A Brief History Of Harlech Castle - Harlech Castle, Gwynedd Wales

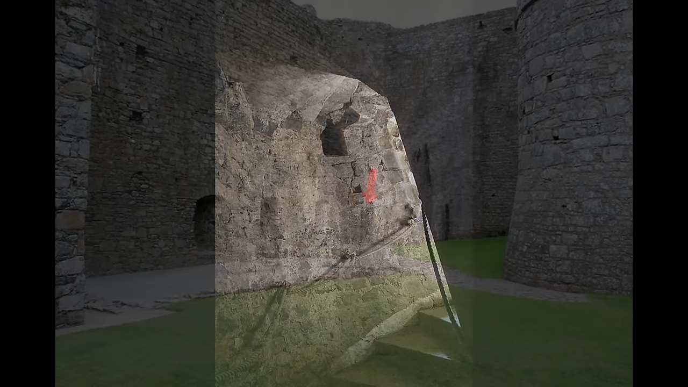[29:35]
The northeast tower's spiral stair can be taken which gives access to one of its floors, and subsequently to another staircase which leads up to the wall walk.